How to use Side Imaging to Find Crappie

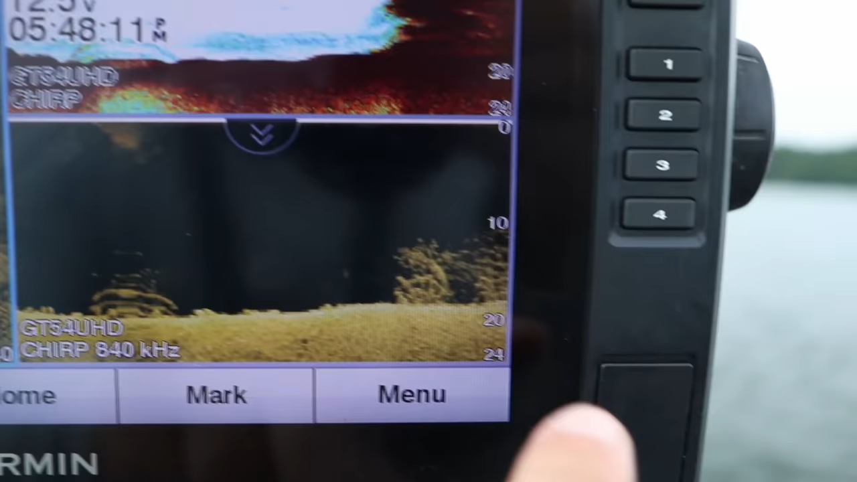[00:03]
That's a good screenshot there. There's a ton of fish. Yep, there we go, right there. Bam. Just like that. Just like that.
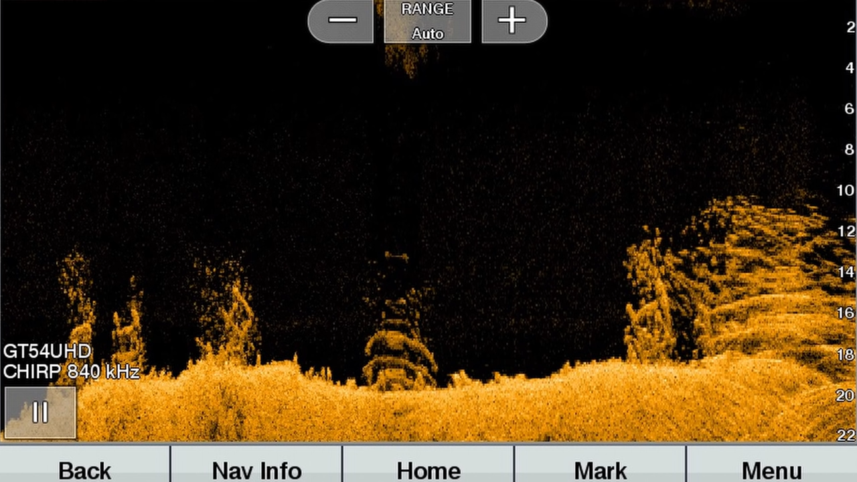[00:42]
They are technically called cribs, just because they are basically, they look like a child's crib, the way they stack the logs on four corners, or they look like a Lincoln log cabin without the top on it. But for everybody's sake, I'm just gonna call them brush piles for simplicity.
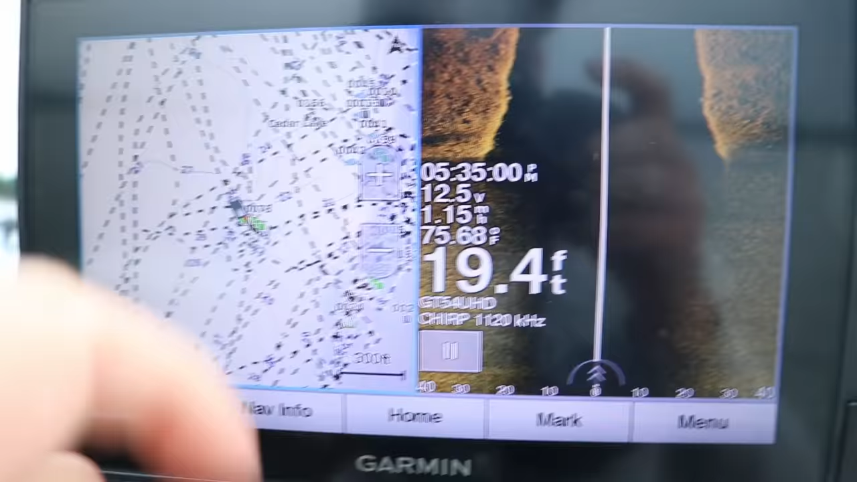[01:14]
On screen: depth 19.4 ft
now I have some brush piles marked here on a deeper point that sticks out. And if you're ever looking for where you should be idling over with side imaging, down imaging,
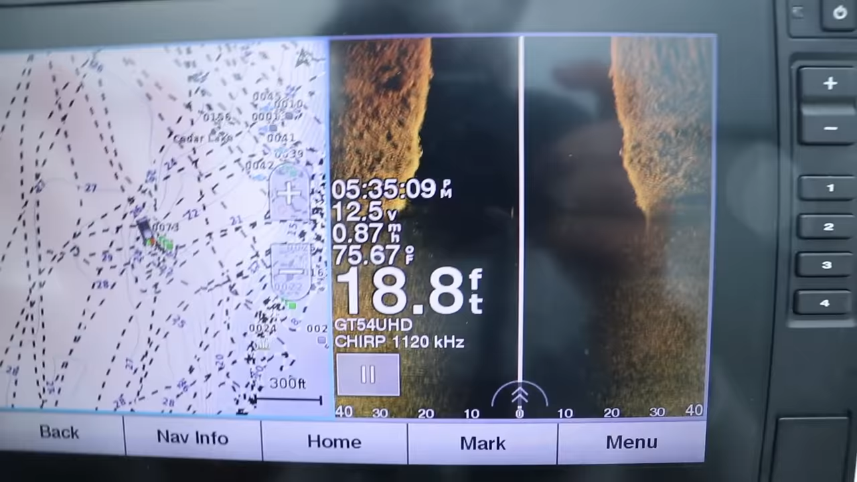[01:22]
On screen: depth 18.8 ft, water 75.67°F
2D sonar to find either brush piles or deeper weed edges, look where the contours stack up fairly tight.
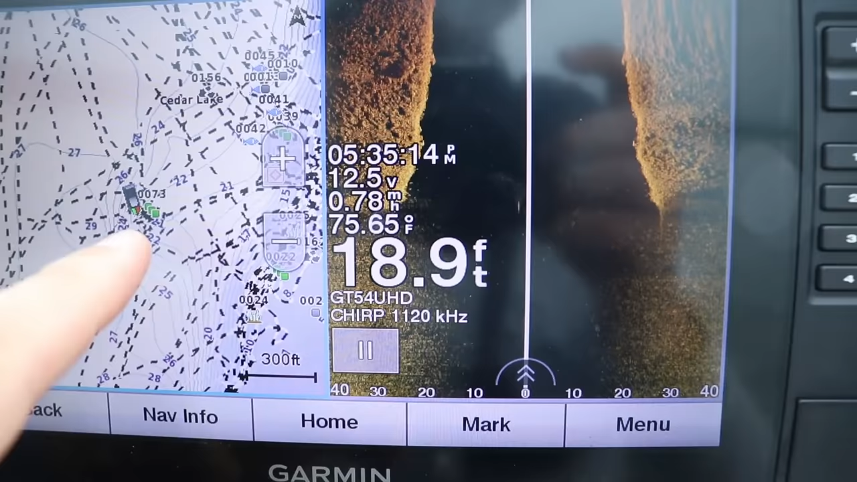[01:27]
On screen: depth 18.9 ft, water 75.65°F
And then try either the inside edge or the outside edge of this.
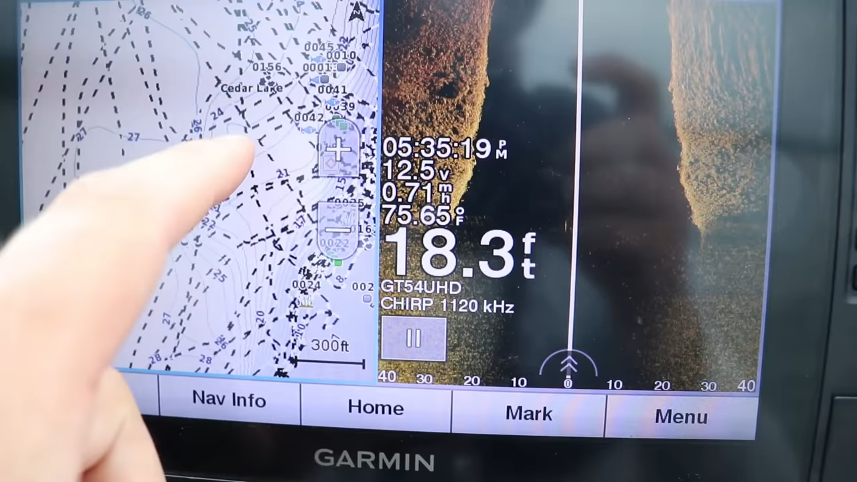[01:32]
On screen: depth 18.3 ft, water 75.65°F
I know I got tracks all over the place, but the contours sweep out and around like this.
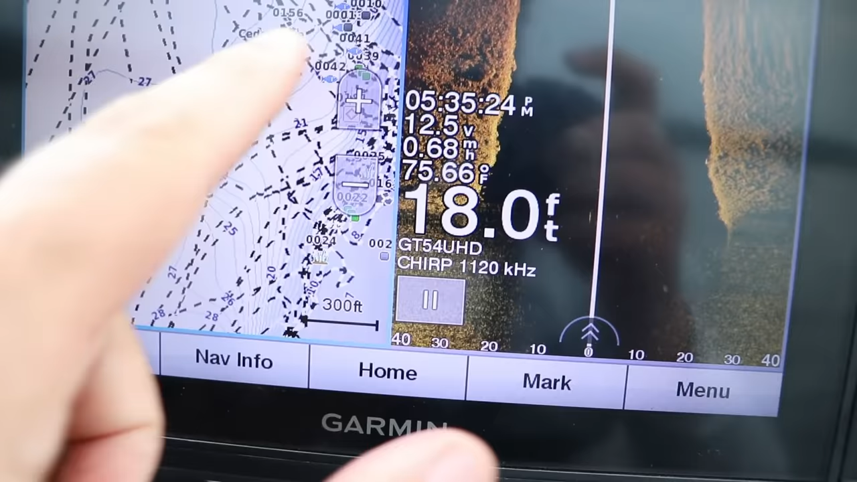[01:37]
On screen: depth 18.0 ft, water 75.66°F, speed 0.68 mph
And there's brush piles actually right on top of this little point here.
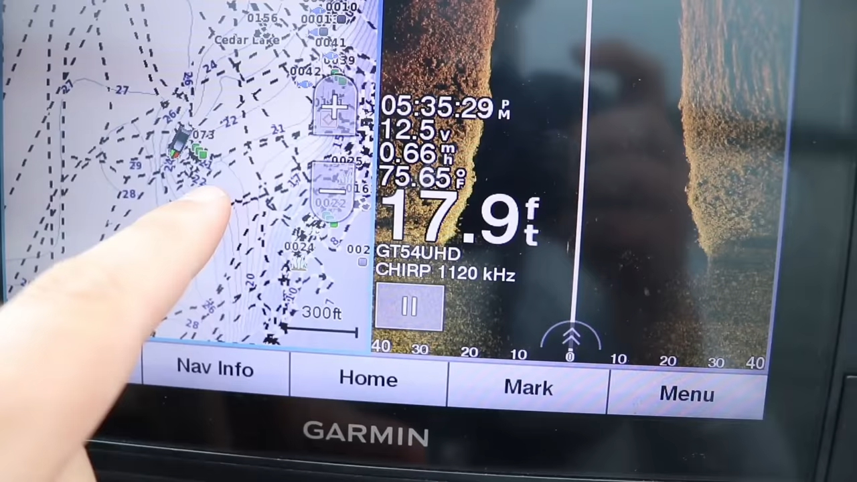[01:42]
On screen: depth 17.9 ft, water 75.65°F
But if I didn't know anything about this lake, I would simply idle around where these contours are stacked tight, see how they kind of fade and get flatter. That means it's more of a gradual slope right through here.
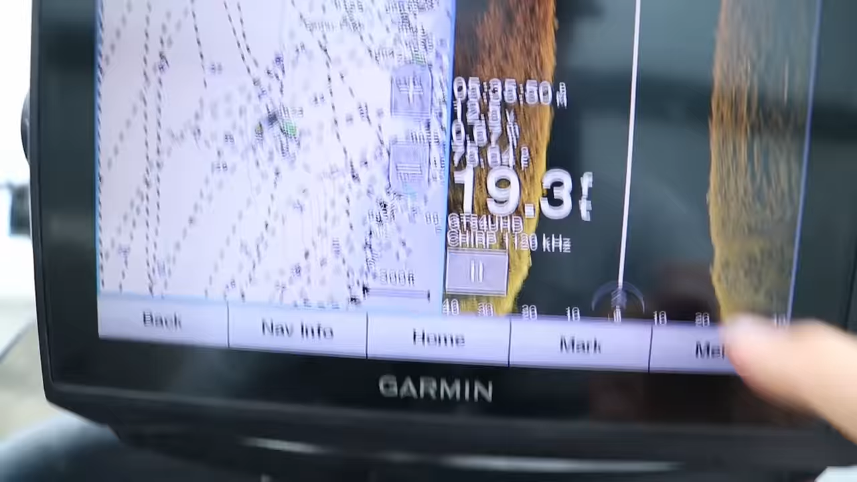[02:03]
Now, let's talk about side imaging.
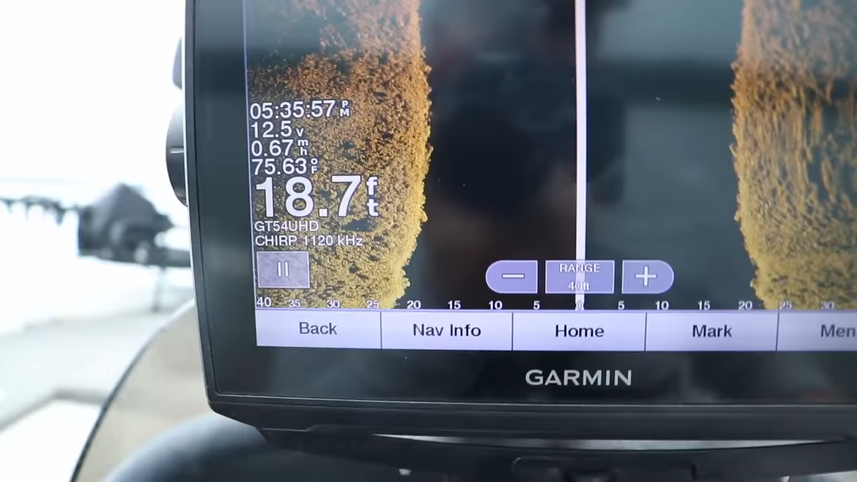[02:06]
On screen: depth 18.7 ft, water 75.63°F, speed 0.67 mph
I'm over the top of a big rock pile right now.
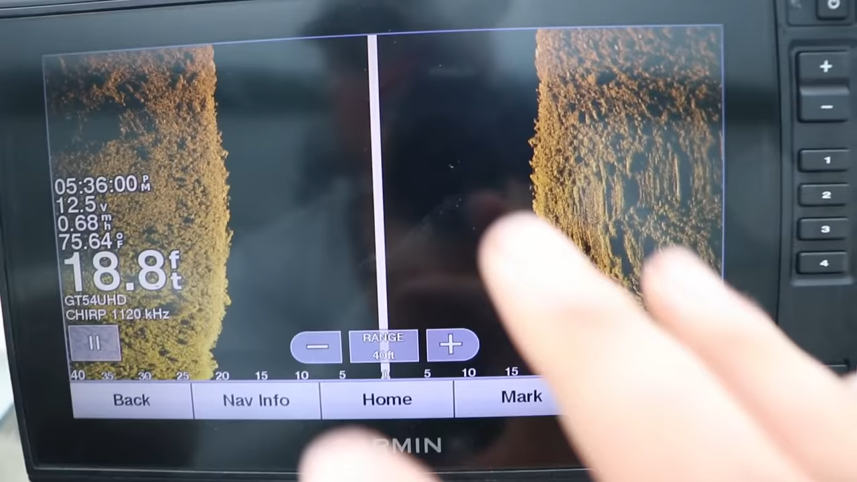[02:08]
On screen: depth 18.8 ft, water 75.64°F
These are a bunch of boulders. There's actually a brush pile right here, but we're moving pretty slow.
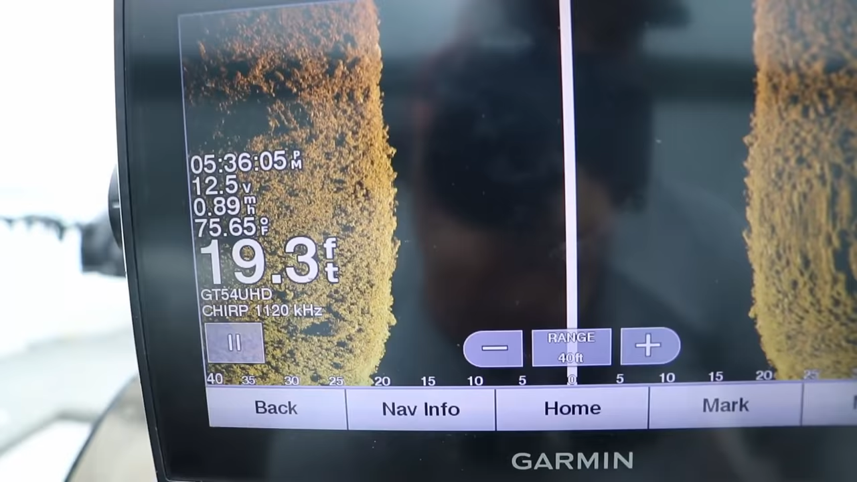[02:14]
On screen: depth 19.3 ft, water 75.65°F
So first thing about side imaging, let's talk about just quick settings.